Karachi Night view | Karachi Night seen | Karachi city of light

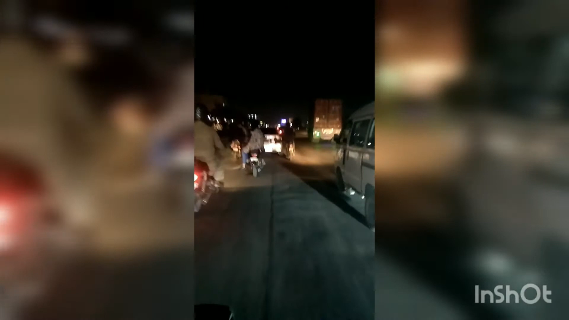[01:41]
ये देखो ये कराची है गाड़ी किसी की है और दोनों भाई लोग कहाँ के हैं देखो बिना मतलब के जब तुम कहीं भी बिना मतलब के किसी को